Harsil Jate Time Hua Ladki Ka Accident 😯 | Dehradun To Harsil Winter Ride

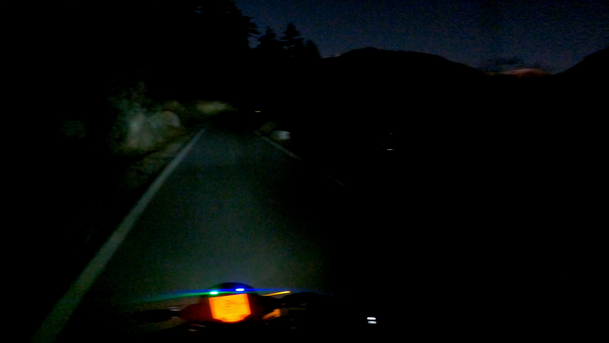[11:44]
ना जहां पर हम अभी है यह वाली बहुत ही पहली दीखती है बट अभी रात हो गई दिखने पार यह बता है आते वे
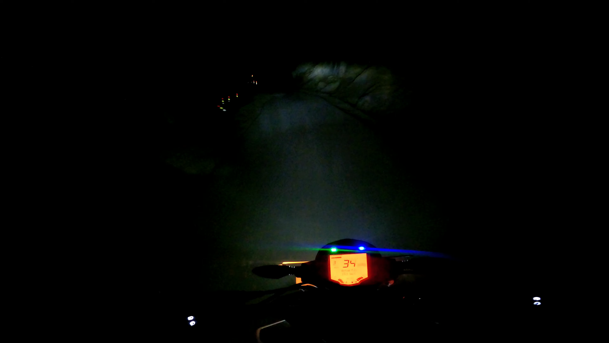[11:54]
पूरा पूरा अंधिरा हो गया है और लगभग यहां से पांच किलो मीटर पास हर्सिल है और अब यहां पर सबसे